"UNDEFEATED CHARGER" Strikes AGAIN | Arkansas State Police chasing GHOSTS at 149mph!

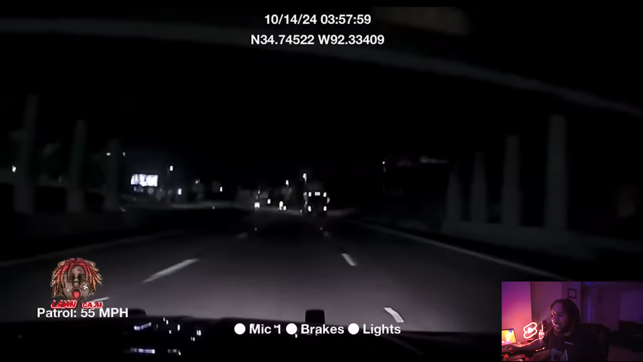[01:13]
like i know he's gonna pull out and see he's already getting over so he already knows the cop is coming for him so now it's game time but the cop is pussyfooting around
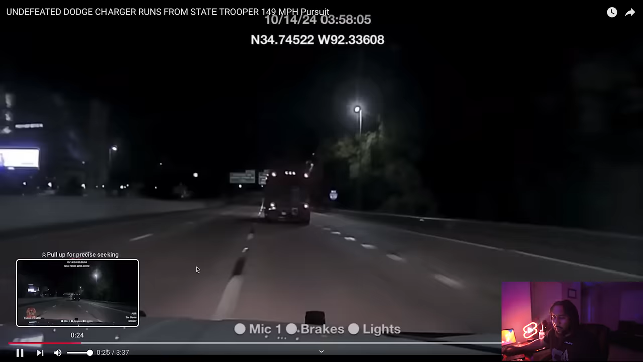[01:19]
if i was this asp officer i would have been on the gas like full throttle going to get him 75 he's still doing the speed limit he playing around gets off the highway it looks like the audio will kick in when he turns the lights on you thought he got off the highway no he did not now we talking let's get to it
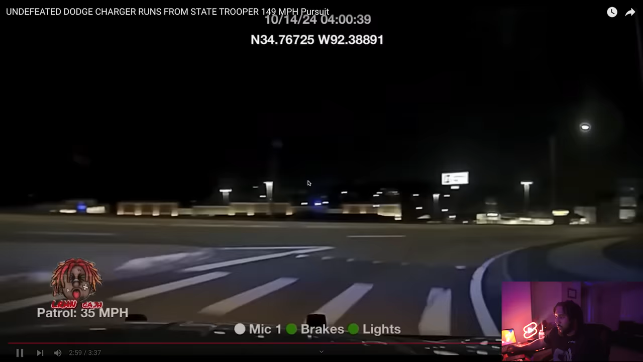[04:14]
looks like there's an officer over there nothing nothing green lights nothing no charger doing 88 92 looks like in the city 95 give me 100 101 103
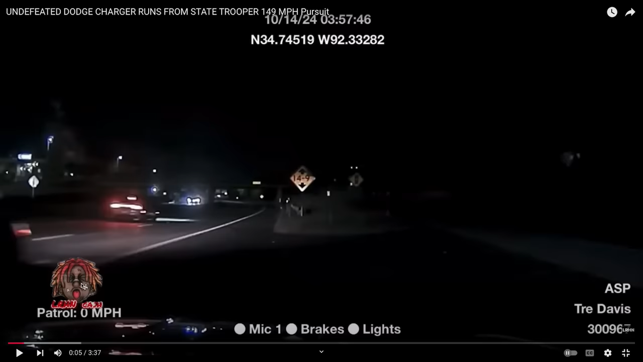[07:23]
look like a wide body hellcat could be a slim body for all we know but i mean once you get to the scats and the cats they're pretty low they're like they're lower to the ground this looks kind of high so this looks like a rt body that looks like an rt but i mean an rt pushing because i know the dash says 160 on the rt right um i don't know if you can get to 150 without just having a straight stretch of